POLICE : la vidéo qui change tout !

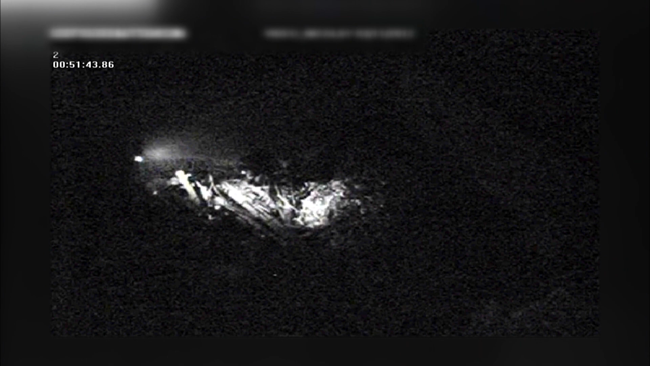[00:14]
A l'intérieur, l'image est sombre. A priori, pas grand chose à voir. Mais le gendarme a déduit de cette vidéo des informations importantes, à commencer par le nombre de ces voleurs de cuivre. Là, tu vois, 1, 2, 3.
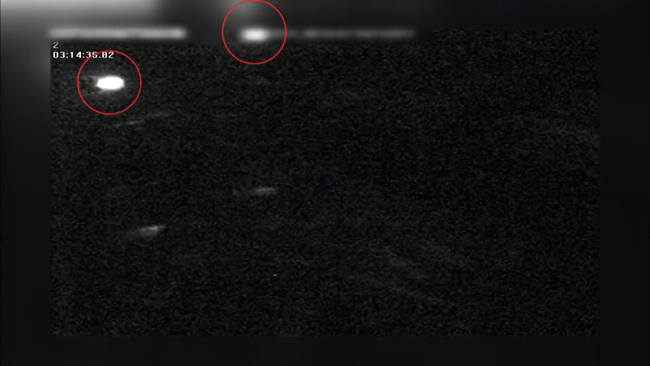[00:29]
1, 2, ouais, sur, 3, ouais, d'accord.
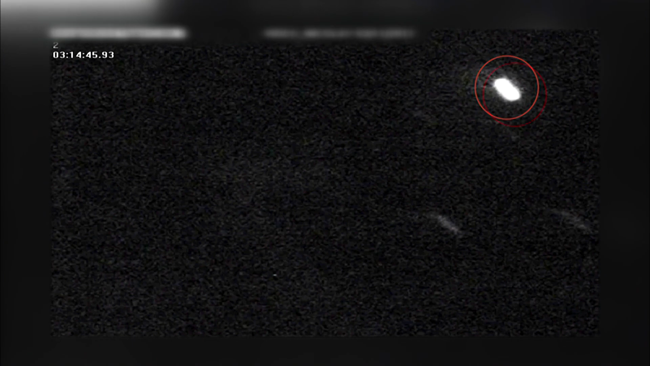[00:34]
Chaque tâche de lumière correspond à une lampe torche.
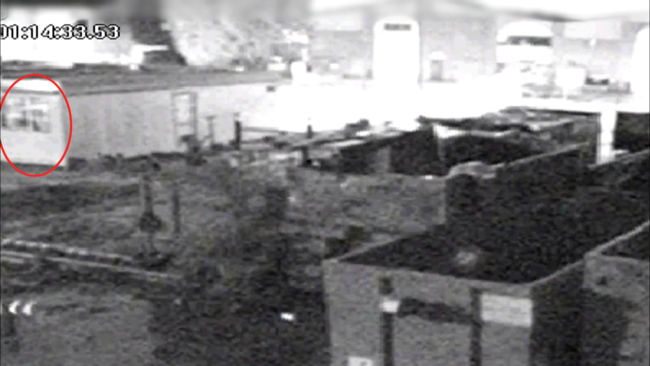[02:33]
Si les gardiens dormaient vraiment, comment expliquer ces allers-retours à la fenêtre ?